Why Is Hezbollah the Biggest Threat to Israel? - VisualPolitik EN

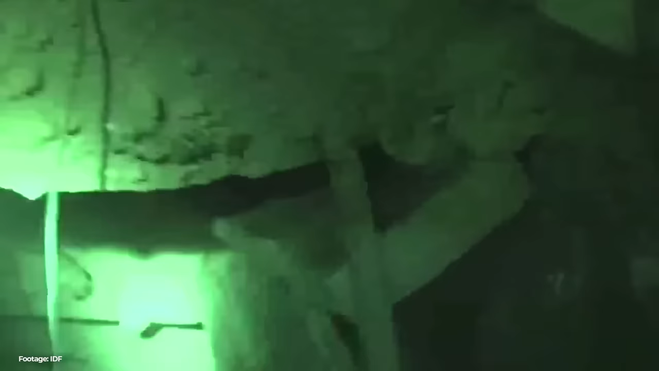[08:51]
These subway tunnels are used not only for hiding, but also for importing weapons smuggled from Egypt.